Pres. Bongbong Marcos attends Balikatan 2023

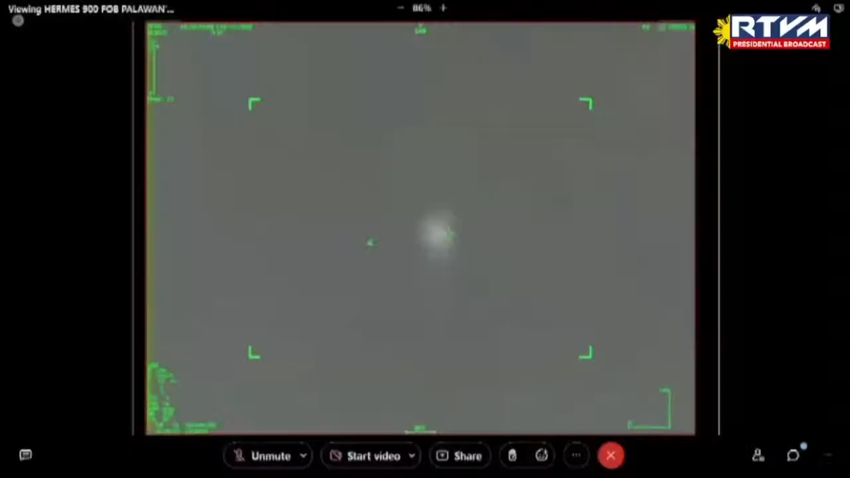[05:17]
Mr. President. What you are seeing is the first round firing from the HIMARS, high mobility artillery rocket system.
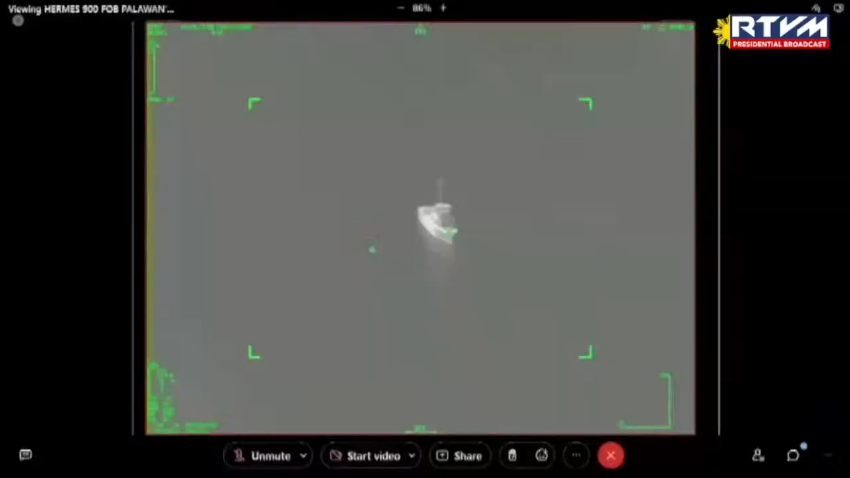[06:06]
In this case, we've strategically placed the weapon system targets on different parts of the ship in order to allow all the other agencies in this training participation to fire their munitions as well to maximize the training opportunity. Also, maximizing the ability to deconflict and synchronize both joint
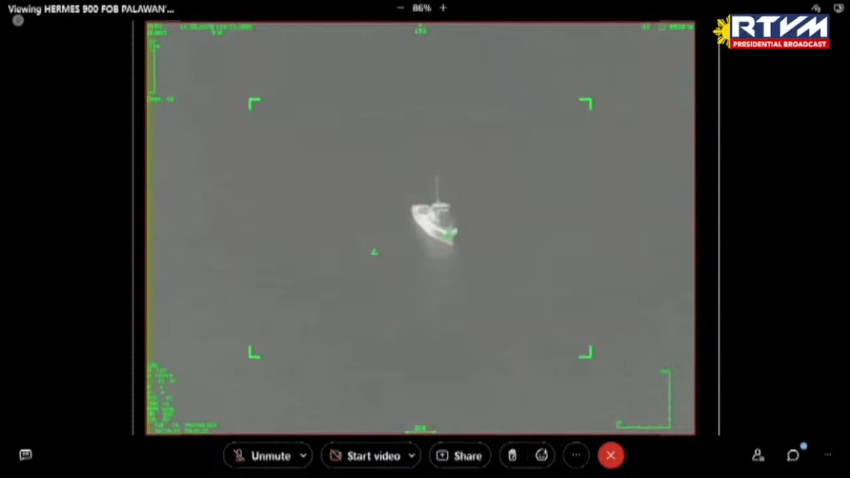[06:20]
forces processes in executing a complex target like this.